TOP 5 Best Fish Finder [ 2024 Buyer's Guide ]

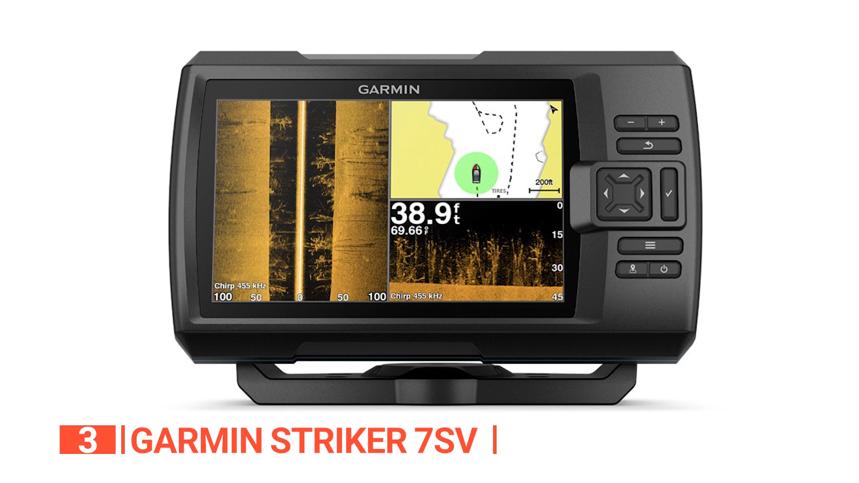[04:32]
On screen: depth 38.9 ft
While vertically jigging or ice fishing, you can use flasher mode to block out all unnecessary data displayed on the screen in favor of the information you need. Even better, its flashing function is accurate enough to show you the lake bottom,
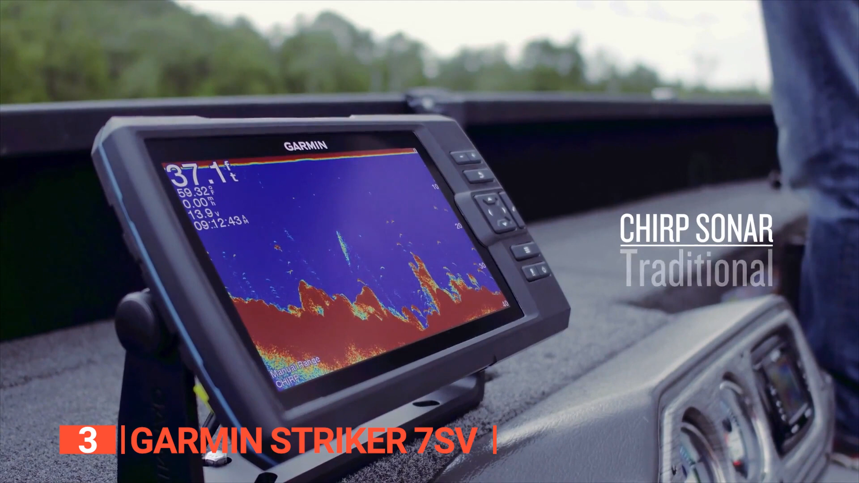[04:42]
your target fish, and the lure on the end of your line all at once. This model, like most high-quality fish finders, includes a GPS module.
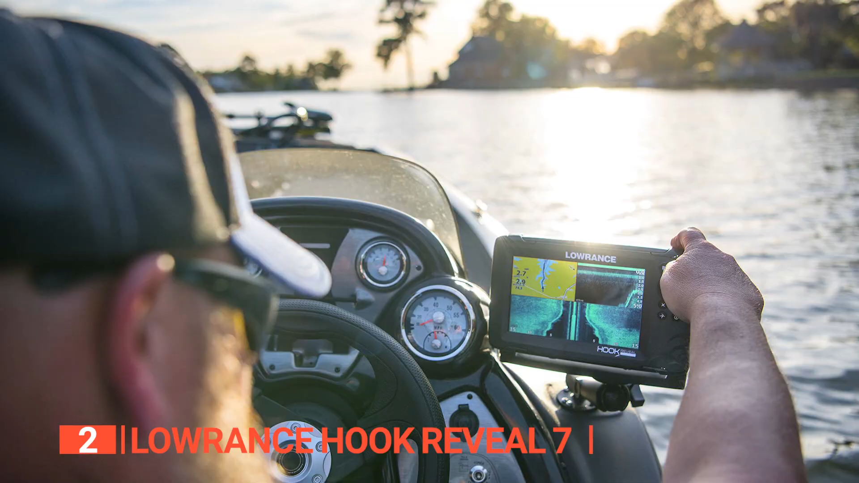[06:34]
This makes spotting fish in structures effortless. It also makes it much easier to locate larger fish such as bass swimming among a shoal of bayfish, especially if they're close to submerged grass.
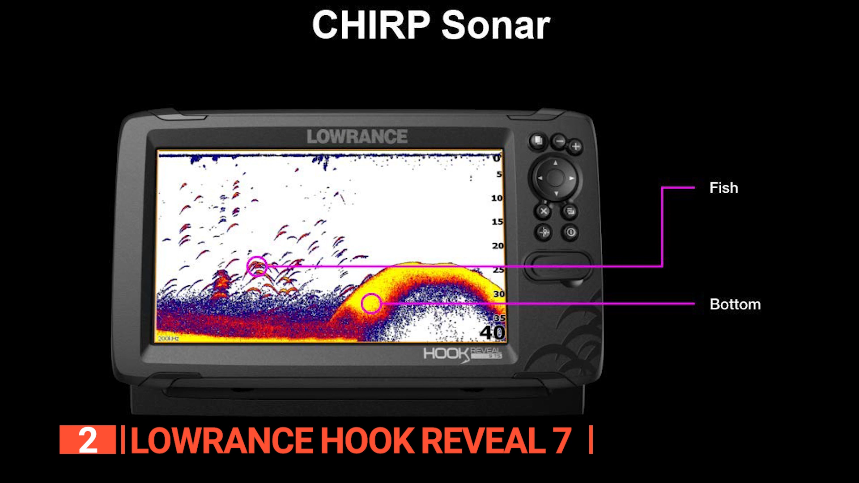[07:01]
What's more, this device employs a 7-inch SolarMax HD display. The screen is bright and easy to read from any angle. Another benefit of this model's display is the ability to split the screen into up to 4 panels. That means you can have up to 4 different views on the screen at the same time, such as the map, downscan, sidescan, and traditional sonar chart. You can also change the size of these splits so that the panels that are the most important to you are the largest.
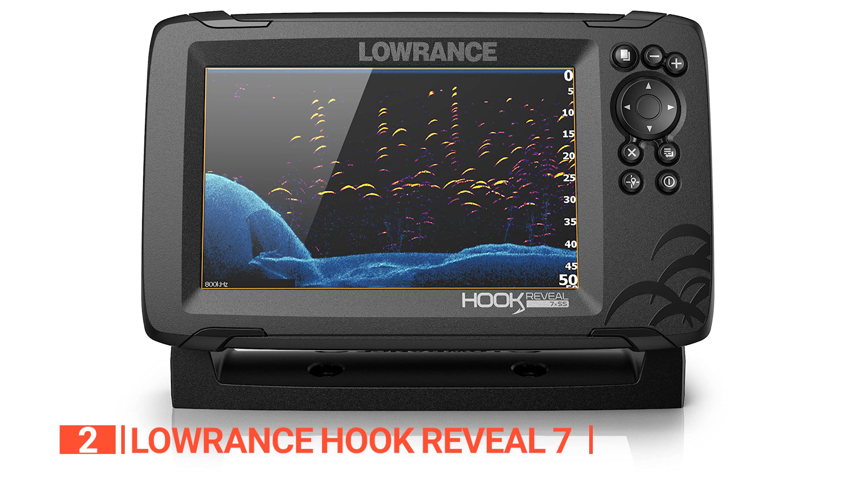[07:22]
There's also a feature called Genesis Live that allows you to create your own contour maps, so you can chart any bodies of water with contours that haven't been yet charted. The best part is that you can share them online.
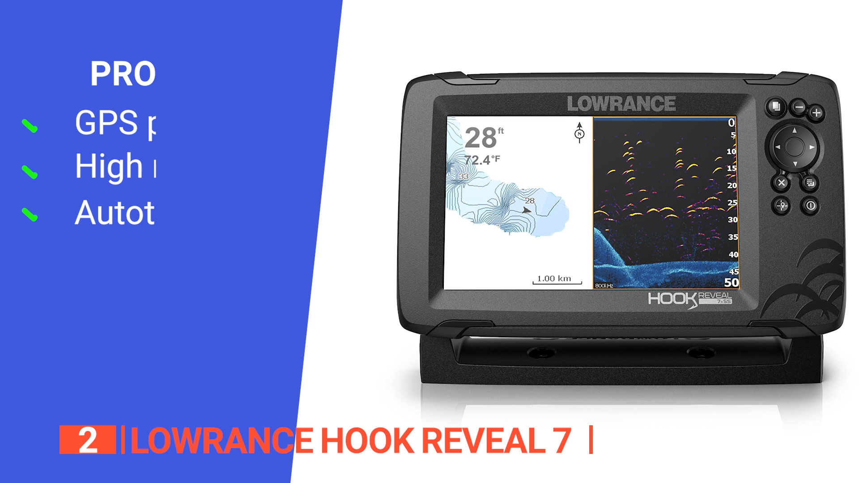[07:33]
On screen: depth 28 ft, water 72.4°F
Its pros are, it has a GPS plotter which makes navigation easy for routes, trails, and waypoints, it delivers high-resolution images of fish holding structures, and it uses an auto-tuning sonar,
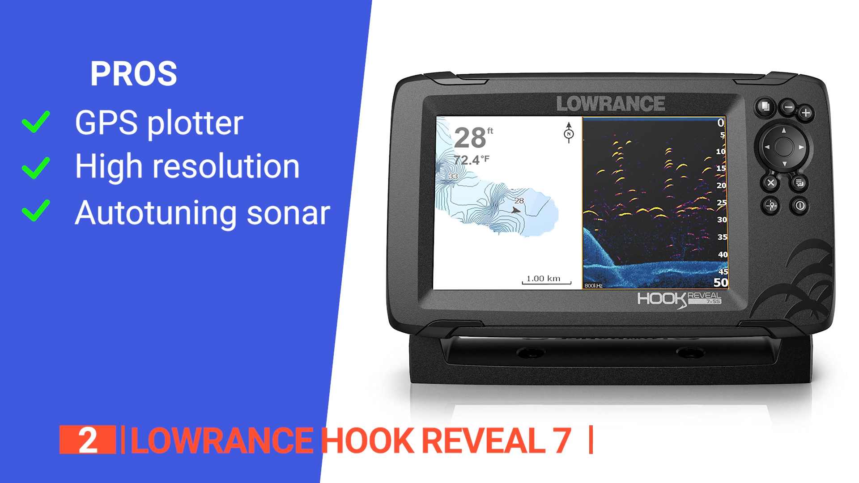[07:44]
On screen: depth 28 ft, water 72.4°F
which ensures you get the best sonar image every time by automatically adjusting settings as fishing conditions change. However, it has no Wi-Fi or Bluetooth capabilities. The Lawrence Hook Reveal 7 is an excellent addition to your fishing equipment because it can make your experience much more convenient. It is ideal for both hobbyists and recreational anglers.
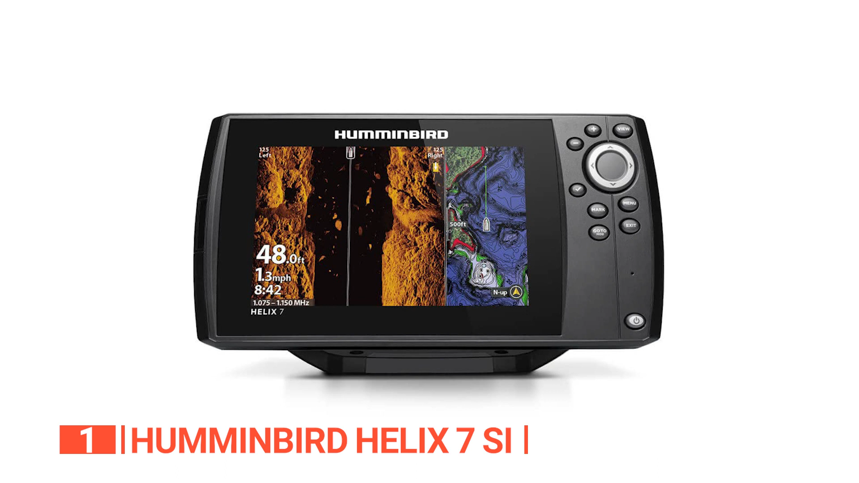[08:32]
On screen: depth 48.0 ft, speed 1.3 mph
Moreover, the bonded glass display offers built-in enhanced protection and the improved graphics are immediately noticeable. The enhanced LED backlighting also provides a crystal clear split-screen image that can be seen even in bright sunlight.